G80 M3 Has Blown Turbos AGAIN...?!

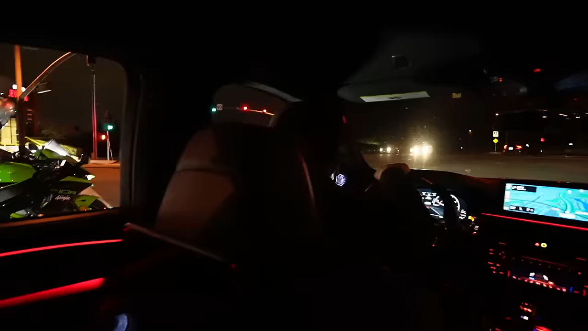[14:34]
Aaron's trying to race the bikes, bro. Oh my god, dude.
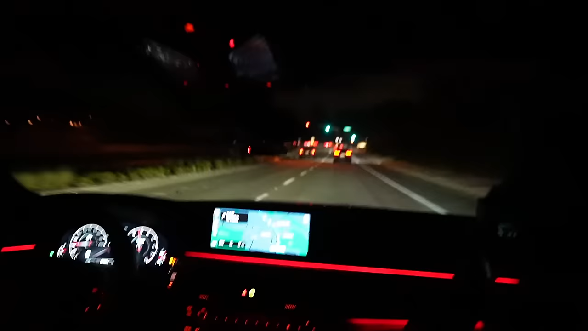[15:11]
Oh my! Oh, that's so sketch. Going behind the cop like that. The cop isn't dumb, bro. Done. He's done. No way. Yeah.
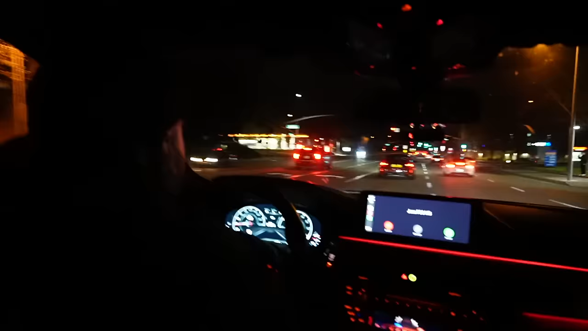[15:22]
Look, there he goes, guys.
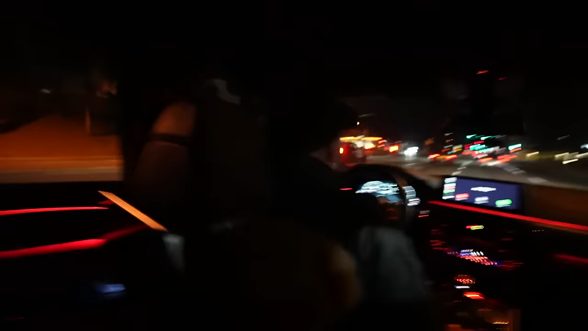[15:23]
The cop gets us. There he goes. Bye. Oh, looks like. Jeez. Even in the X7. Damn. Bro.
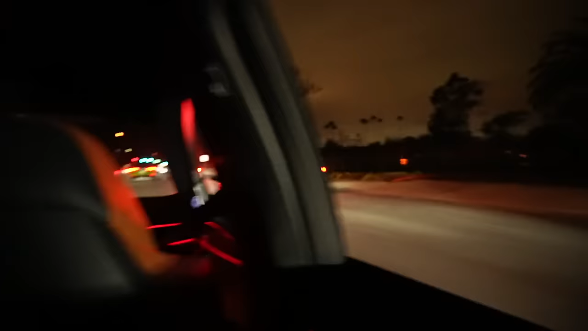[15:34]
Oh my God. Cop. There's cop, so cop.
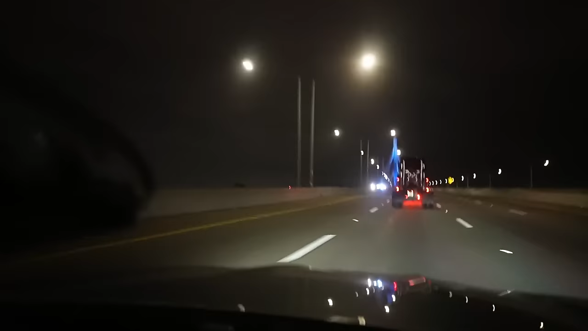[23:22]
Oh, we the got cops! Time! The cops! Oh, my God! No way, dude. Bro! We made it just on time, bro. There's a Lambo.
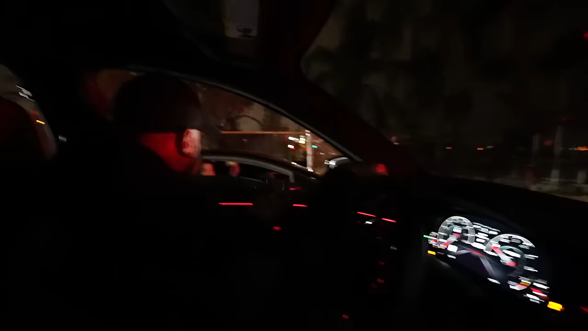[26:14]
I know, my car is stock. Yeah, right. Yeah. Yeah, stock. Yes, guys, as you guys can see, we've made it to downtown now.